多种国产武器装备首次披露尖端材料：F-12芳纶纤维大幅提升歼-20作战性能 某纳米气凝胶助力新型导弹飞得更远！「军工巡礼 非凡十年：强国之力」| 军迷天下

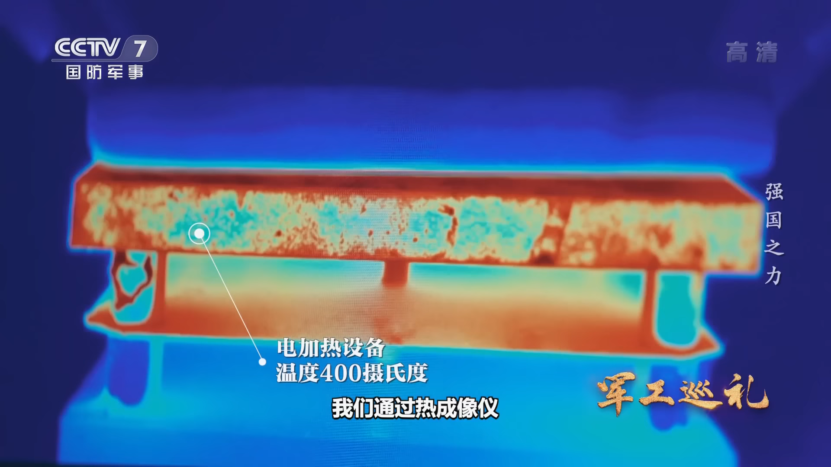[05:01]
成像仪可以很直观地看到材料不同位置的温度变化红色表示材料下表面已经达到很高的温度而材料的上表面却还是蓝色的完全不受高温影响